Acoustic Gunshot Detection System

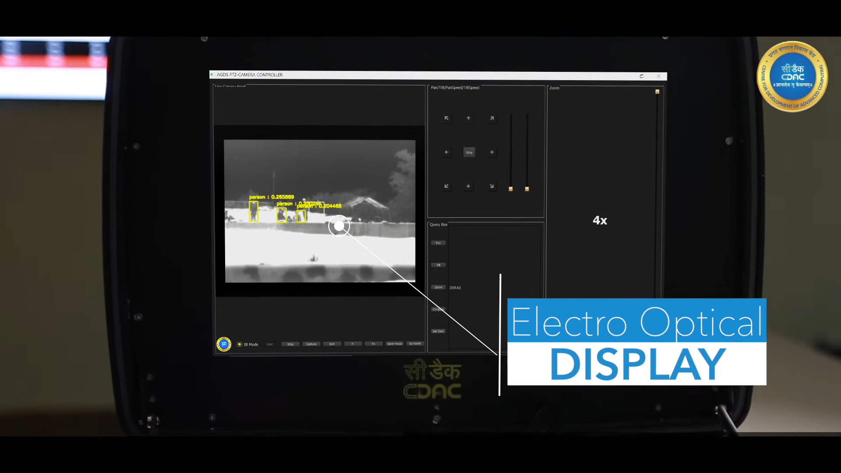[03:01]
sensor array to precisely identify the shooters location on positive detection of a gunshot the identified shooter location is sent to a remote control and display unit
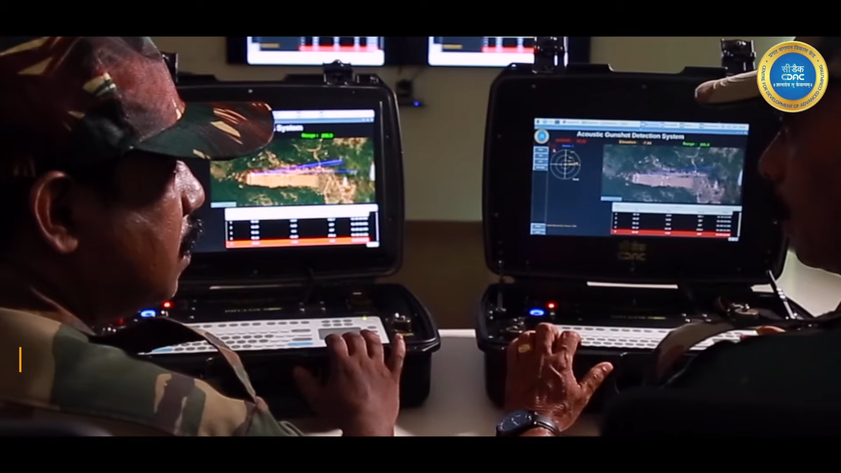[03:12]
or CTU the CTU provides a remote centralized monitoring facility where
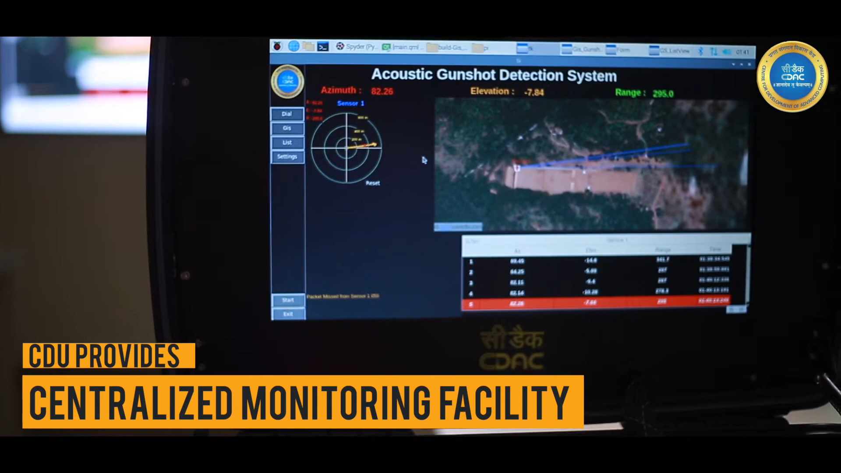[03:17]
the identified gunshot location is displayed on a GIS map the direction of the shooter location from the monitoring facility is also available on a dial display along with an
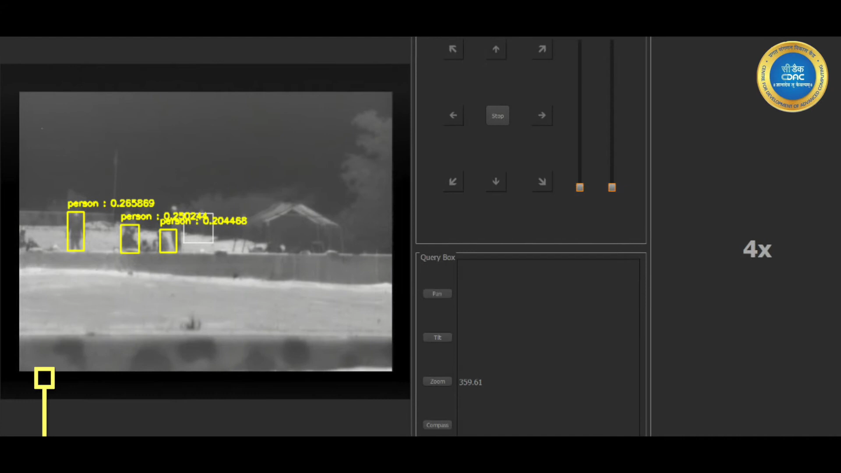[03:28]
electro optical display our gunshot detection system provides an integrated solution